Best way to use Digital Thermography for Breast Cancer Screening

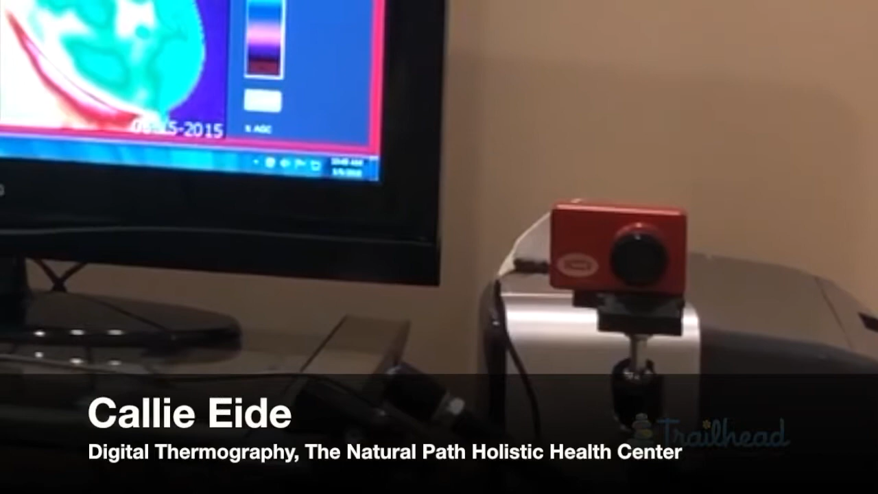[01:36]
It's a very small camera with a very powerful software.
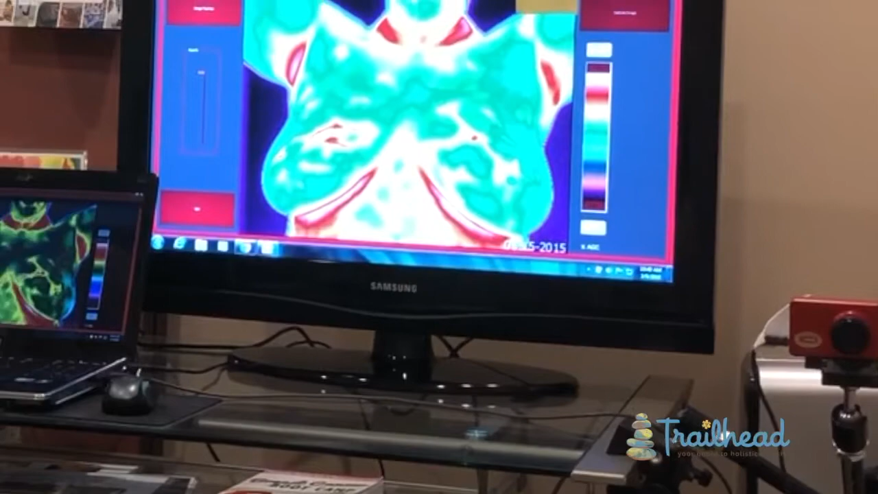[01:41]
The way that digital thermography works is to identify and detect heat patterns in the body.
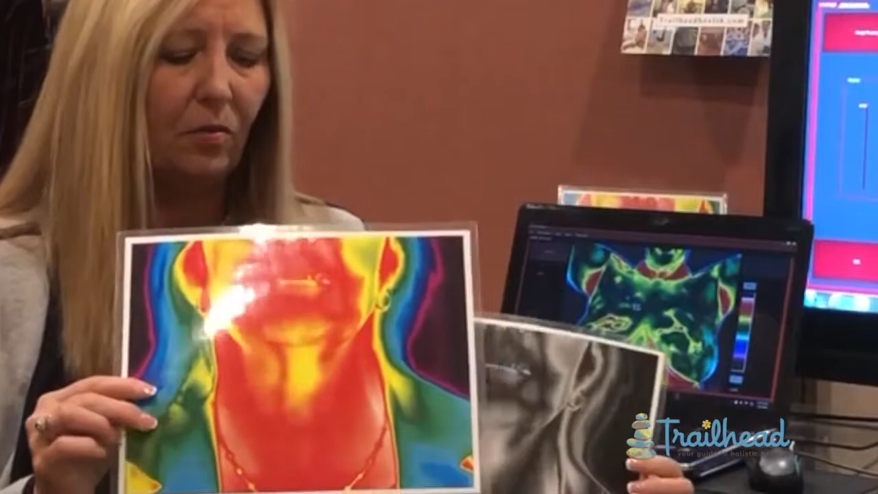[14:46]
We can do images in color and black and white for both breast and dental. Wow.
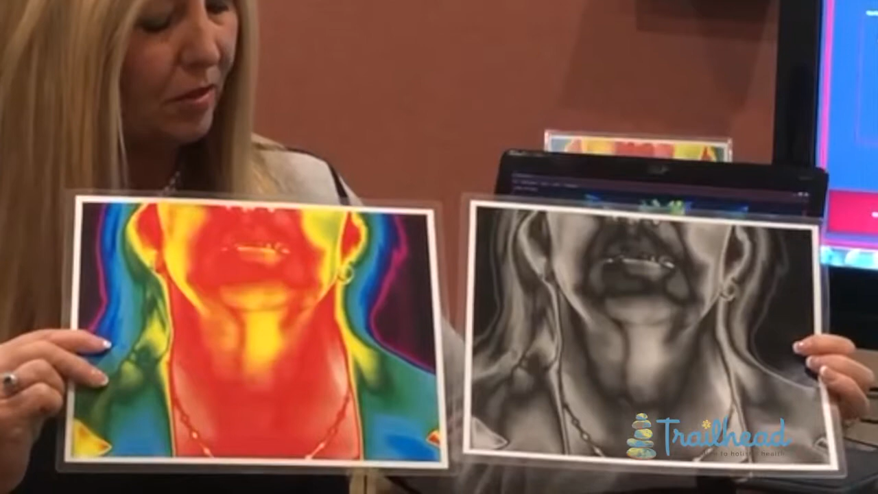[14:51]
What we're looking at here are two images of someone who came in with no symptoms whatsoever. Mm-hmm.
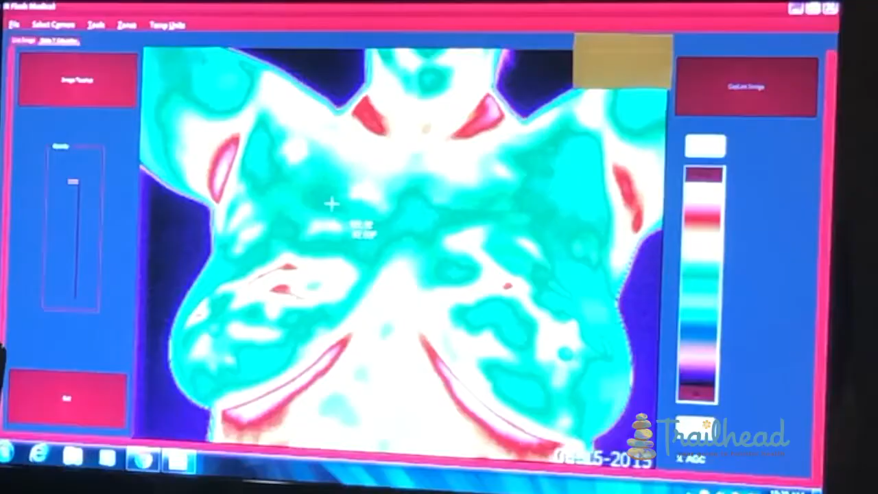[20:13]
So here on the screen, I've put up an image of a breast thermography. If you can see my pointer here,
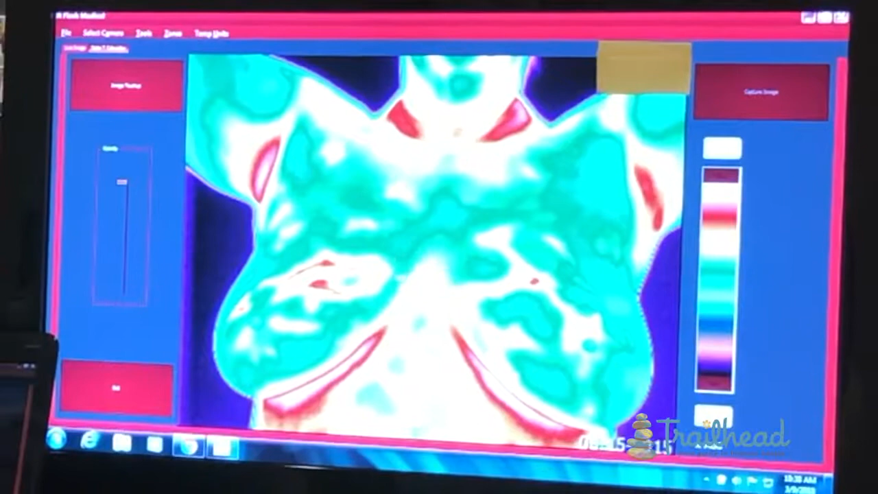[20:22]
as I move it around, it's taking temperature measurements. Our medical doctor uses this high-tech software in order to
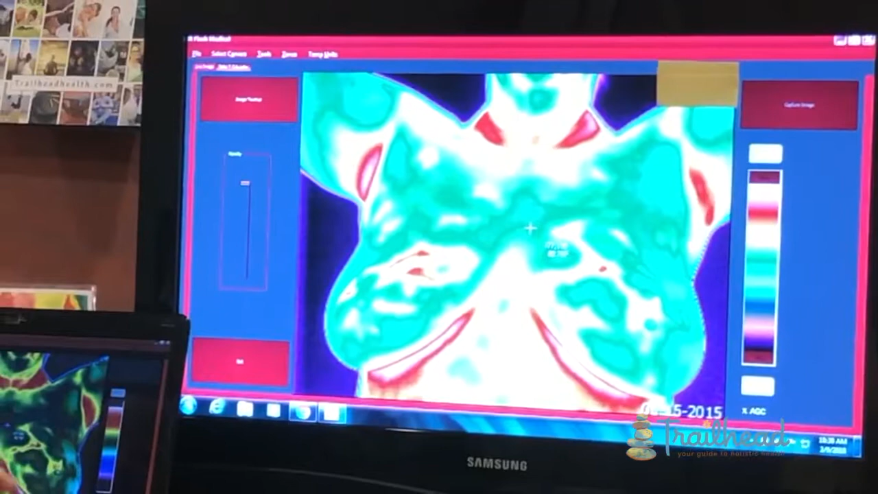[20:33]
identify any temperature differentials. It's called Delta T.
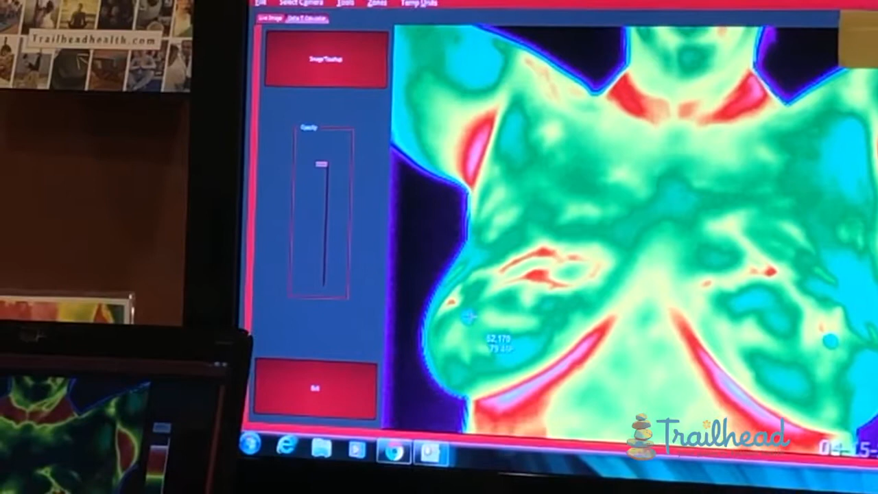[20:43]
And you can see that the temperatures numbers change as we move through here. I'm not the person that does that. Our medical doctor does that. What I use that for is to make sure that your body is
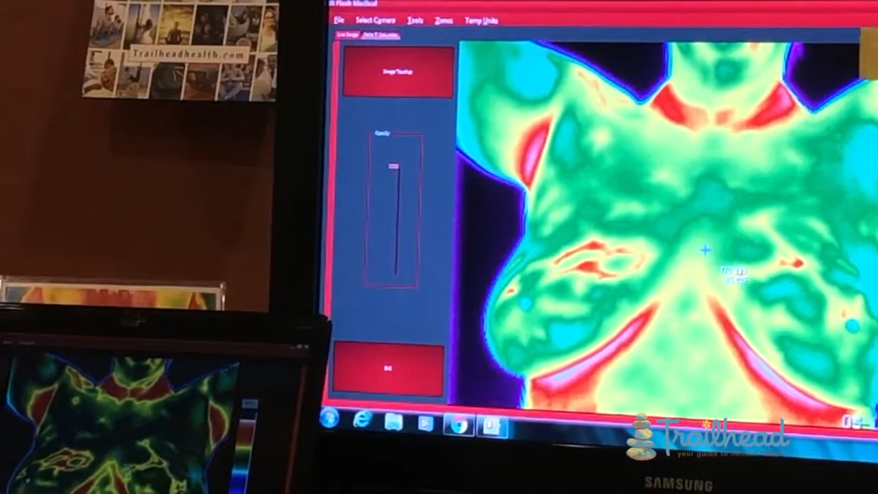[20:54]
cooled down enough in order to get an effective image that we then send off to Dr.
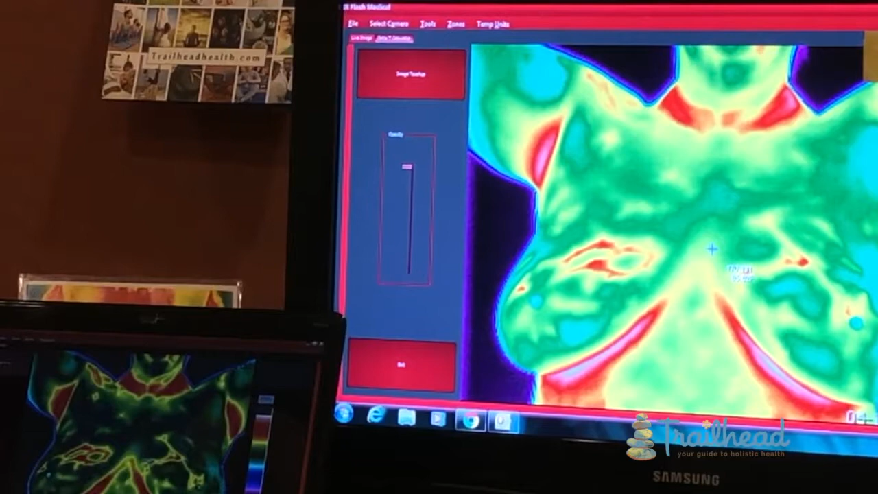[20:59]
Jean Stryker. I see. So once we've taken the images and I send them off to Dr.